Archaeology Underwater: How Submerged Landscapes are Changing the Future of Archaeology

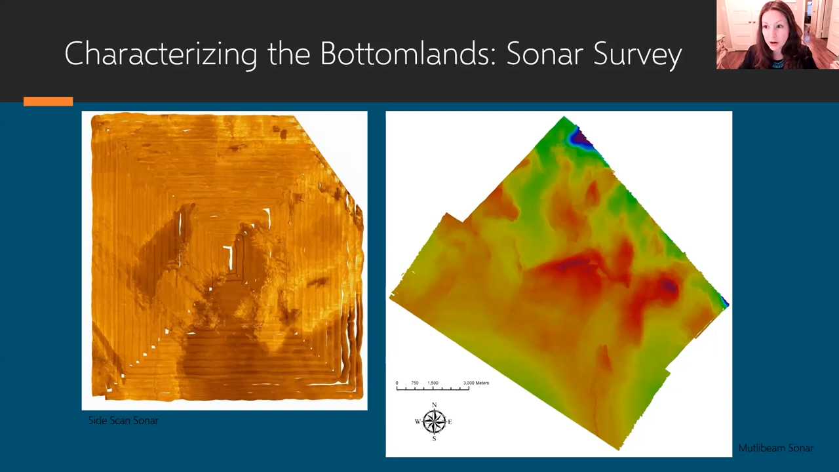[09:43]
And there's extensive surveys that myself and others have collaborated on using both side scan and multi-beam sonar in pretty large areas. You then go and characterize the bottomlands even further and start investigating what you see on side scan and multi-beam sonar using remote-operated vehicles.
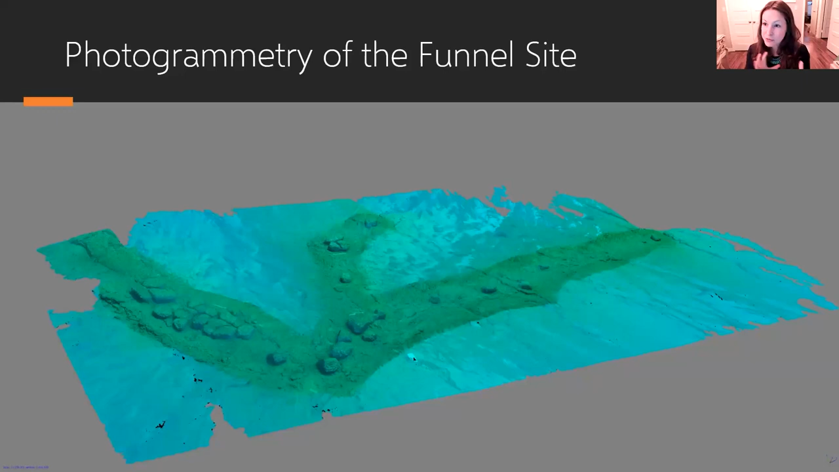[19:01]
This is a 3D what's called photogrammetry model of of one of the hunting sites. Again, you can kind of see a funneling feature. So this is just a lot of digital images that have been combined to make a 3D image of a site that's called the funnel that's down below in Lake Huron.